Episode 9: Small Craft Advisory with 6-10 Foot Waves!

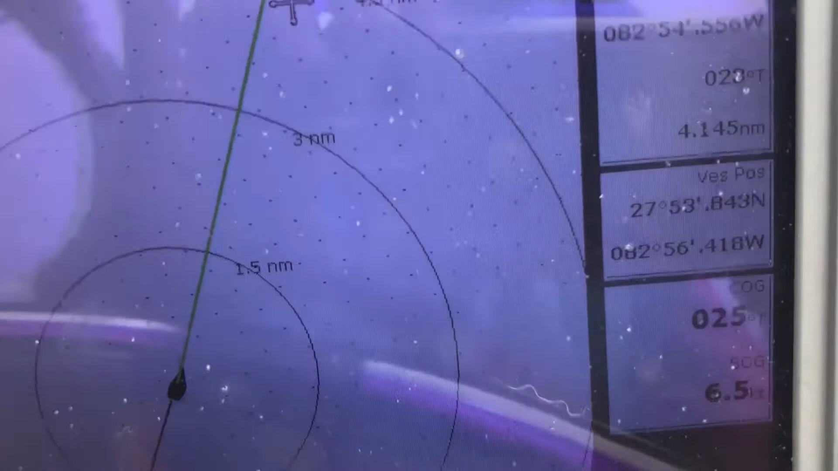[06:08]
It is on the bottom right of our navigation equipment. We barely had the jib out and were running at around 7 knots.
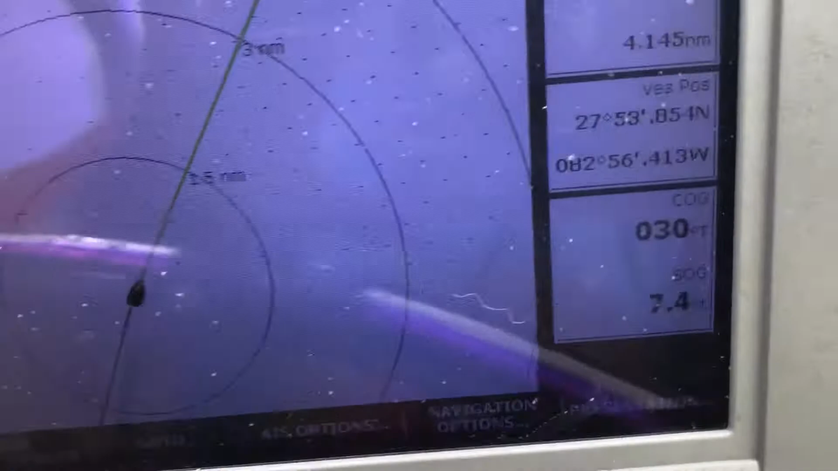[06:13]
The winds were sustained at 25